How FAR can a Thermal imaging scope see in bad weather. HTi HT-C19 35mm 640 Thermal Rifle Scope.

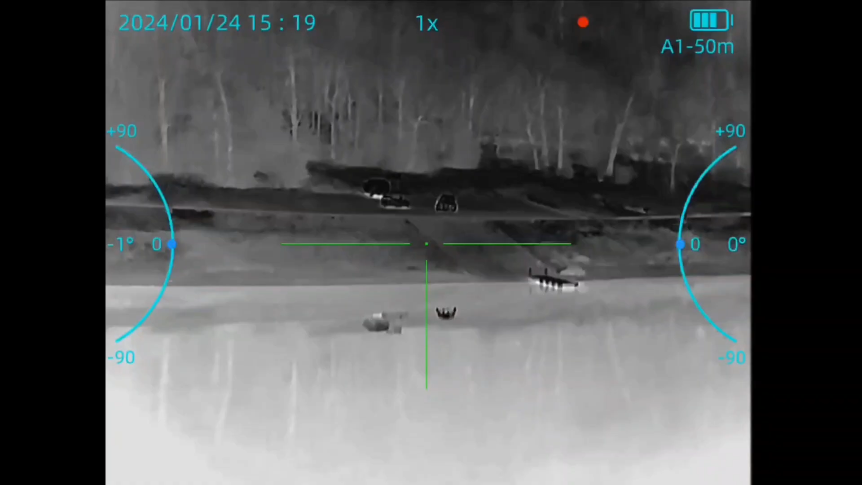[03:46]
All right, so as we, uh, look out across the, uh, boat dock here and the, uh, road up on the hill.
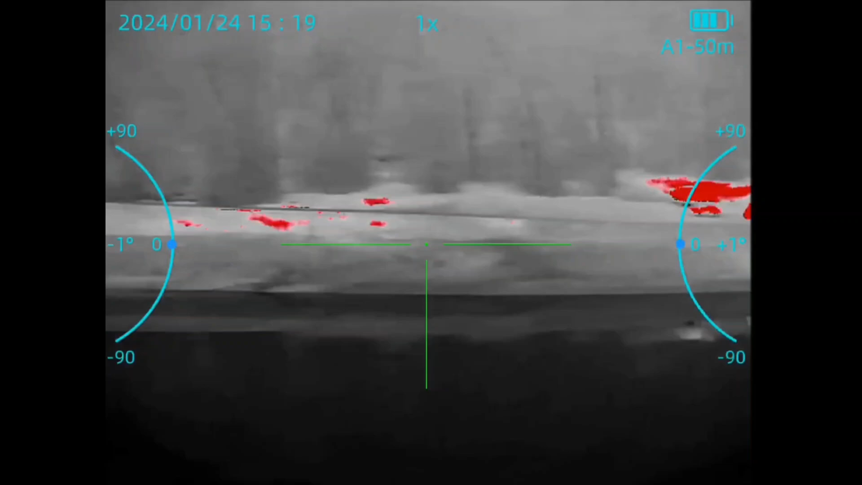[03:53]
So, we got 330 yards, again, for the boat dock, or the boat ramp area here. And that was 550 for the, um, for the road. Cycle through the color pellets.
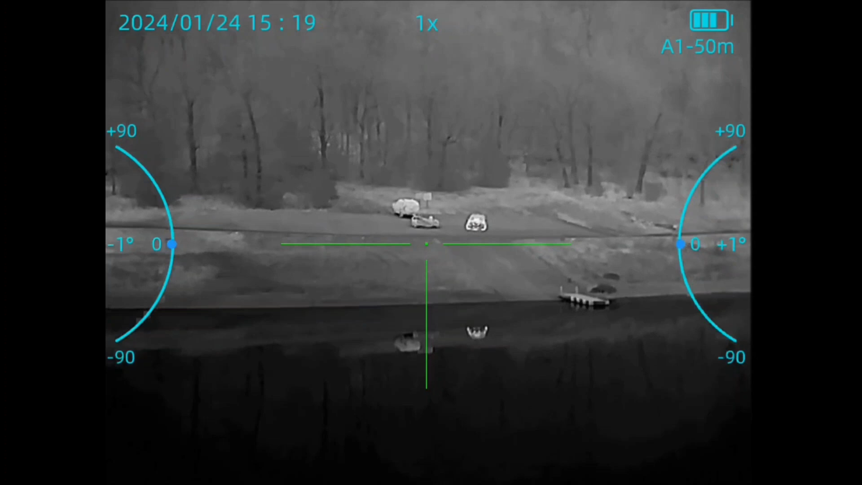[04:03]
White hot seems to give me the best picture so far. Obviously.
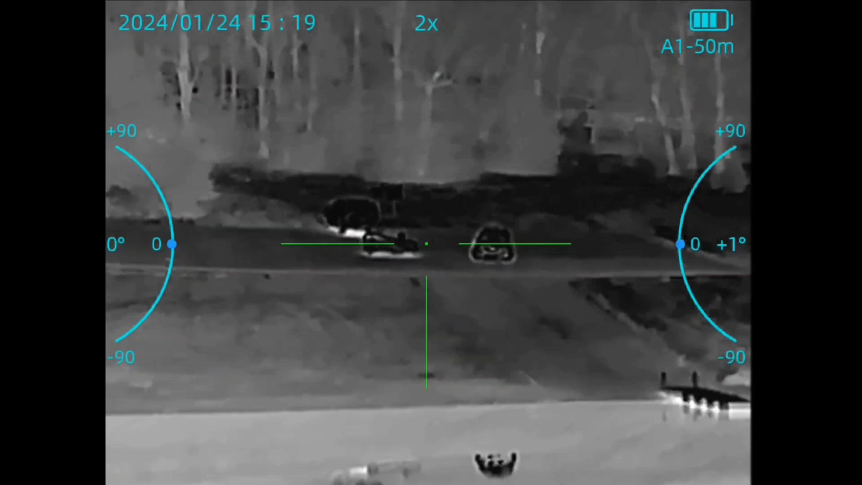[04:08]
Black hot just seems to be a little bit too dark. Now, I did find some settings, um, in the menu options.
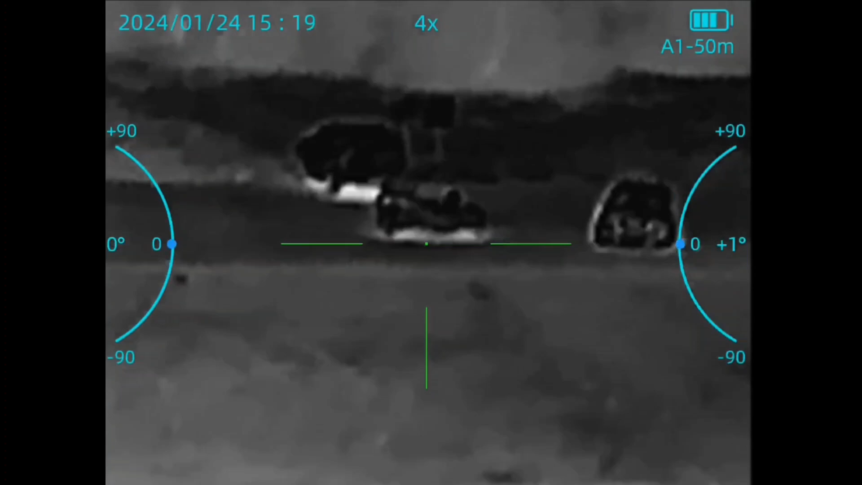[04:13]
And I'll go over in another video when I go through all of the features and bells and whistles on this thing.
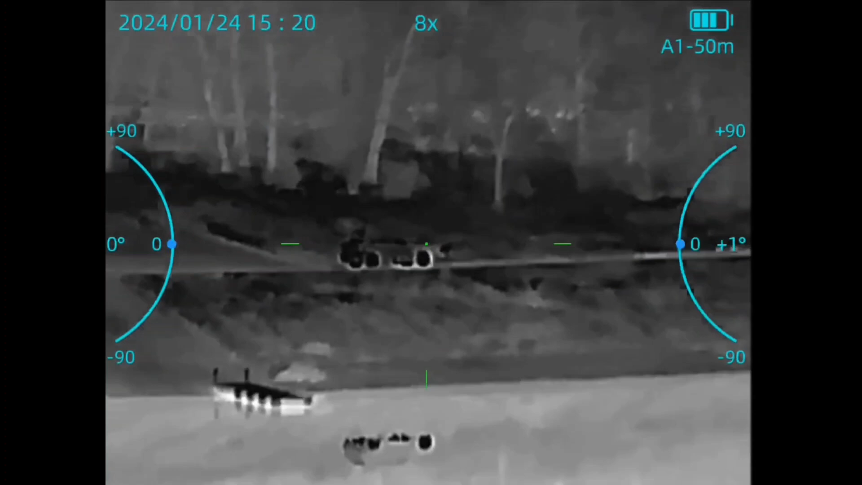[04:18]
But, yeah, hold on. Check out the, uh, reflection of the car in the water.
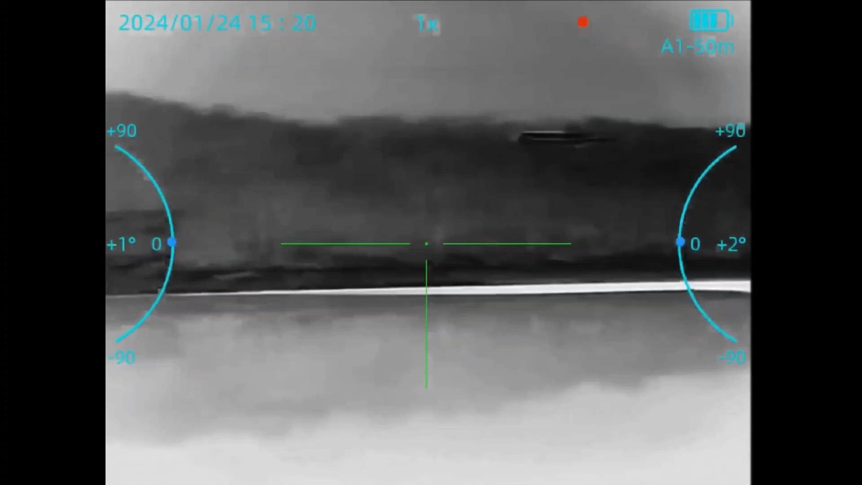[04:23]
It's pretty cool. But, um, those trees, clump of trees, again, 704 yards. But, uh, um, I'll go over some other things about this scope, um, in another, in the next video or another video. And, uh, but there are some settings in here where you can clean up the picture, I guess.
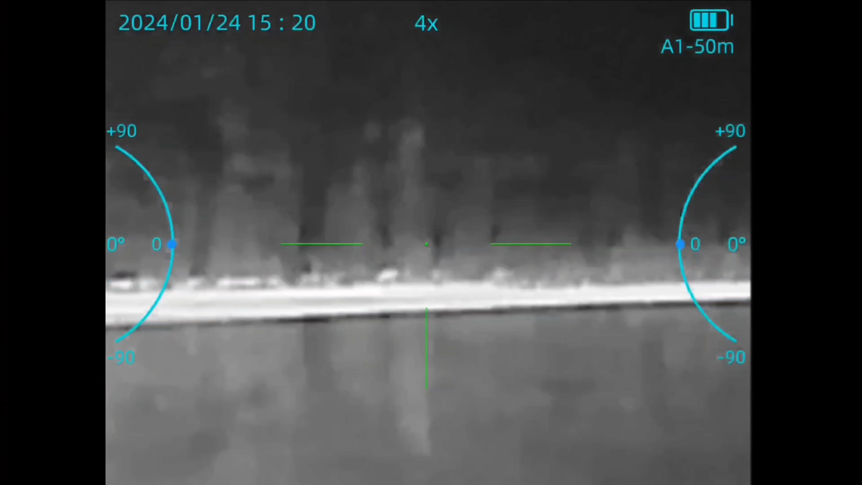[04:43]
It's like preset resolutions or something. I, I don't know. But they have names for them. One is, uh, custom. One is standard. One is city. And the other is jungle.
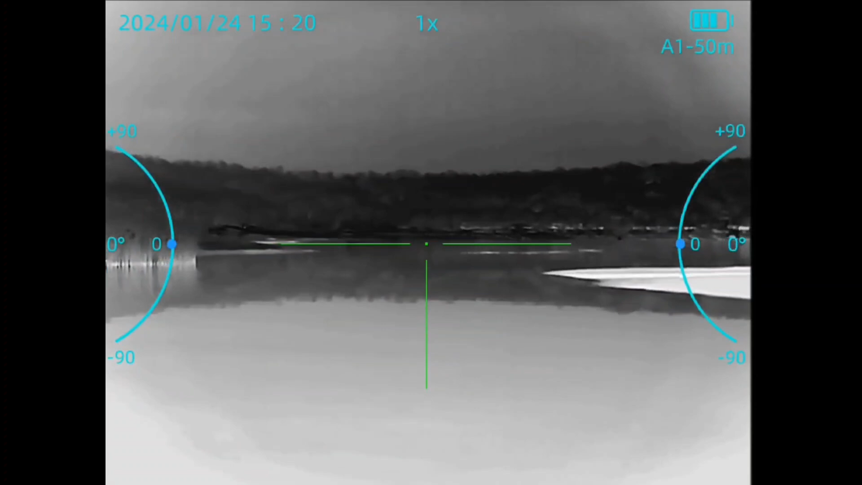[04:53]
And right now I have it on jungle mode because in these weather conditions,
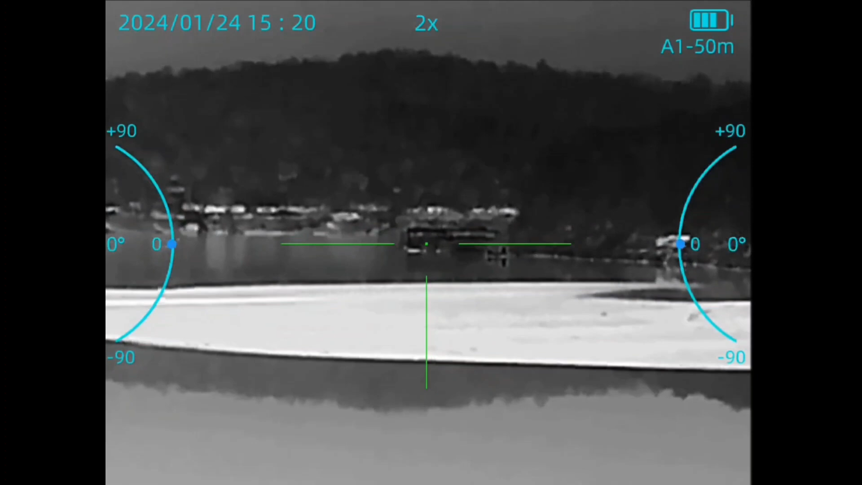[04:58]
it brings out a little more crispness to background images that, uh, get washed out.
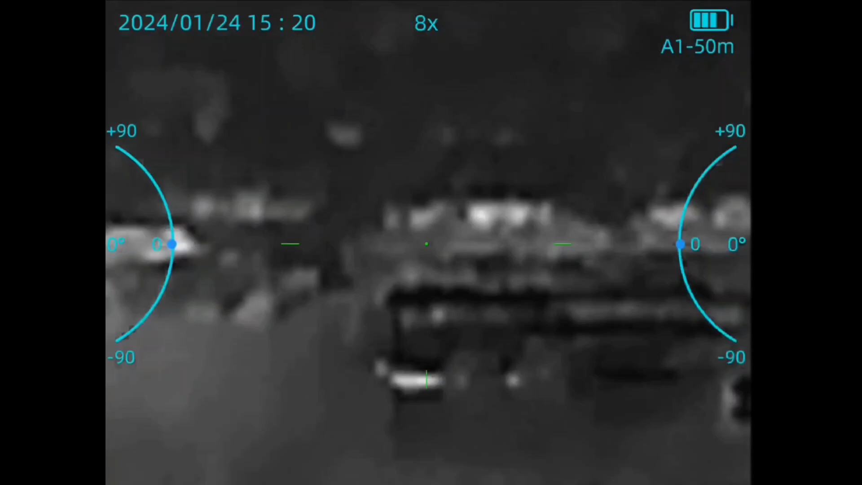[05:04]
And again, we've been in an overcast for about three days.
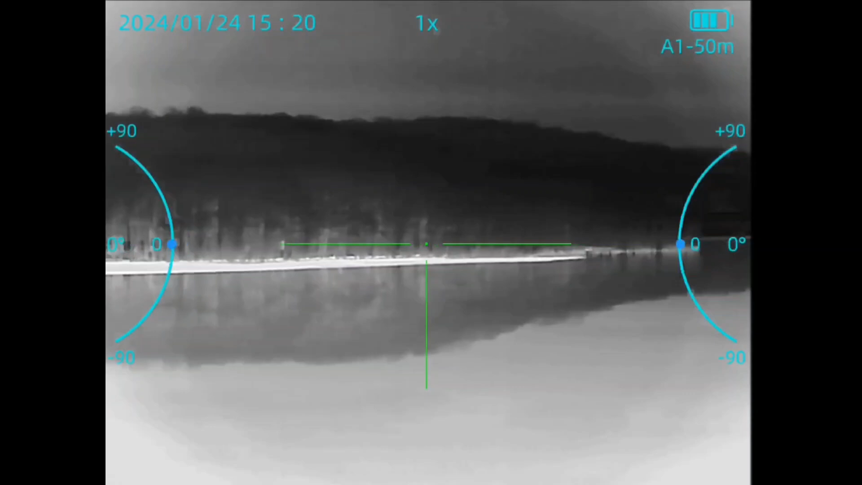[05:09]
So the sun is not heating. It hasn't heated anything up.
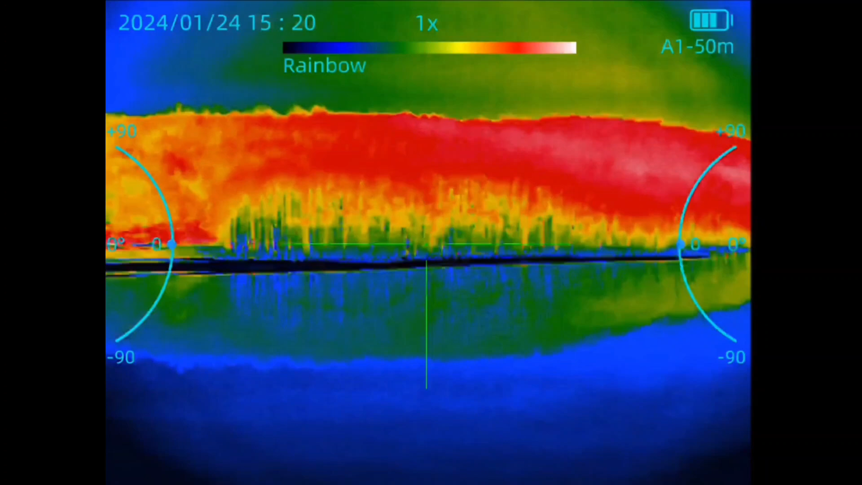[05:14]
So this is like everything is cooled down as it's going to get kind of thing. Um, but this,
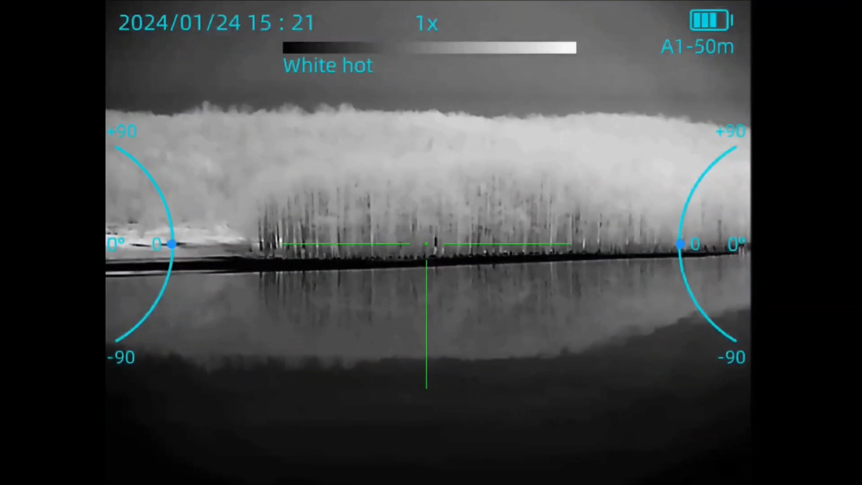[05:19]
this, uh, this scope is really, really passing it with flying colors.
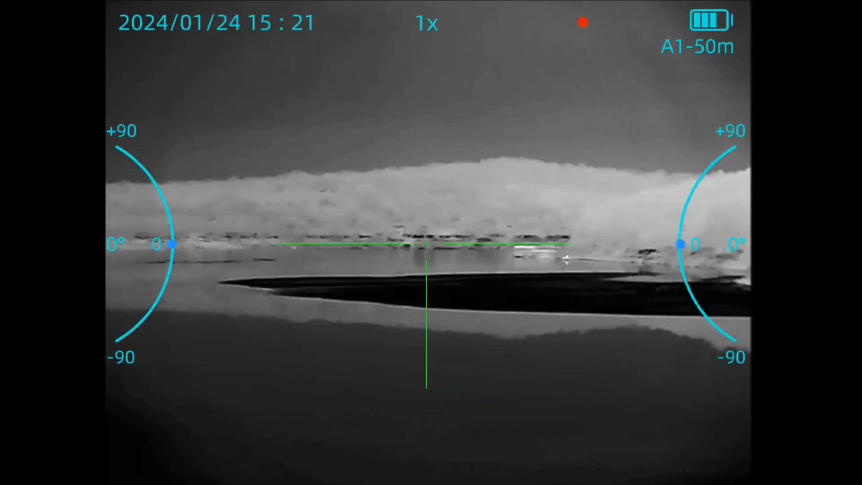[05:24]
That back wall back there, like you've seen in the video of me standing on the bridge, um, that's got to be 1,800 yards or better, maybe 2,000. There's that red truck.
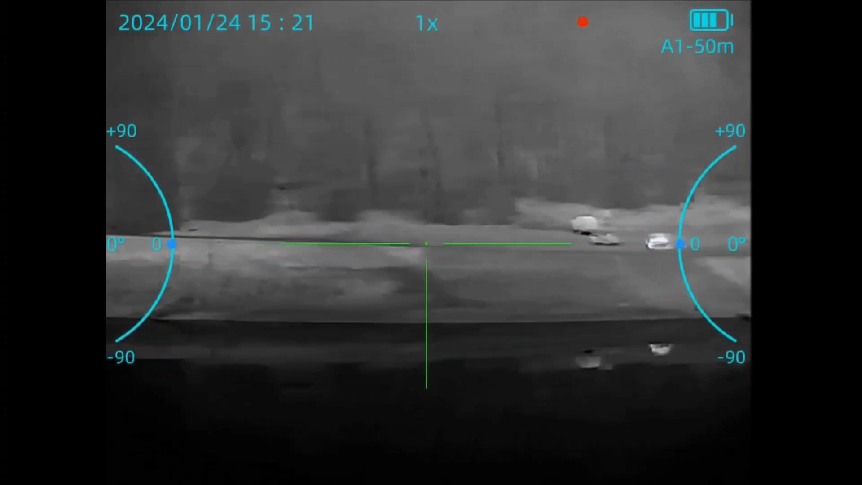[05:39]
So, yeah, I mean, I'm thoroughly impressed with this, uh, with this thermal scope so far.